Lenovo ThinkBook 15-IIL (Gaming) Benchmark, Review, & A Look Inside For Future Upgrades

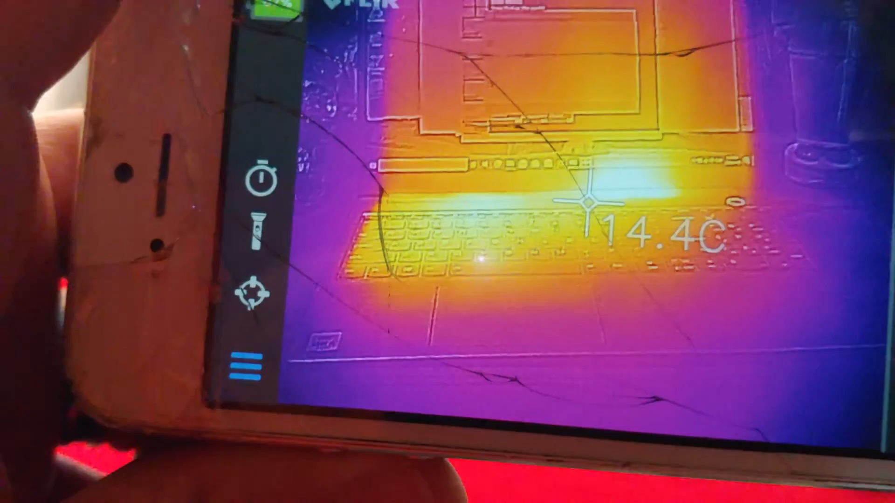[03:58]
On screen: spot 14.4°C
just to get a little bit of an idea of how warm she's getting here's a slightly better view
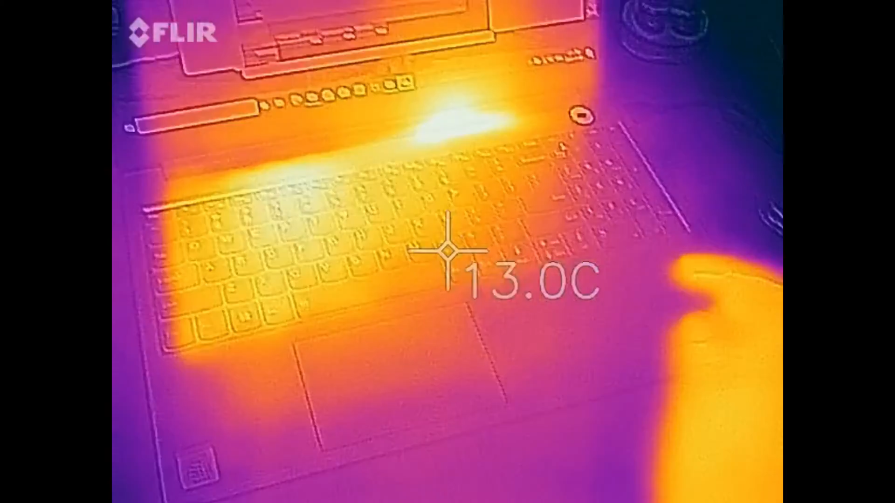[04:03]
On screen: spot 13.0°C
and there's my hand just for scale so grand